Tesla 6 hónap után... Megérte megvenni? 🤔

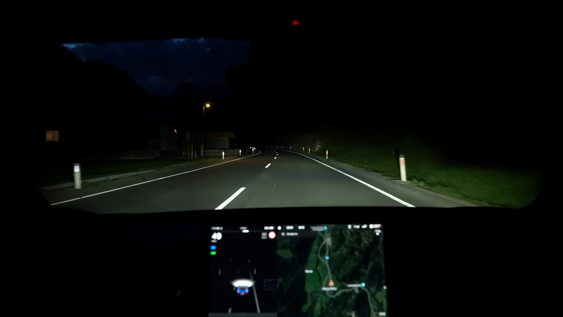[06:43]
Egész mozis, így az élmény egyelőre. Bármire jó, hogy belátok mindent. Remélem, hogy ti is látjátok, hogy mit akarok itt mutatni. És nézd meg, és nézd meg, ott az első autó, akit találunk. És nem villogott ránk, mert úgy néz ki, hogy teljes mértékben sikerült az autónak. Jaj, ez... Tudom, tudom, hogy már nagyon sok autónál ez jelen van, csak hihetetlen, hogy ez csak így egy frissítésbe. Én ezt fel nem fogom.